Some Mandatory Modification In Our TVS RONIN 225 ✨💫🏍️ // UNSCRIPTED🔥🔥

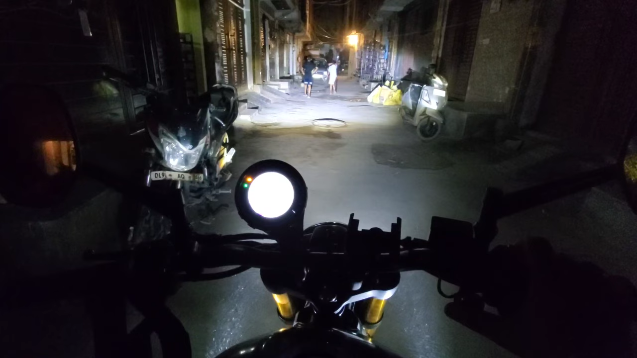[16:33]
ये वाइट लाइट है और ये फॉग लाइट है, फॉग लाइट अपना वाइट लाइट की रोशनी फॉग लाइट से ज़्यादा ही दूर तक जा रही है फोकस इसका।